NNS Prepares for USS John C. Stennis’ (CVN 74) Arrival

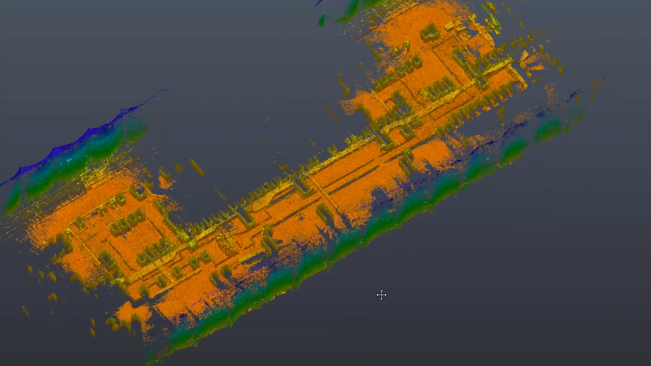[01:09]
Helping map these components in and around the dry dock are these handheld laser scanners.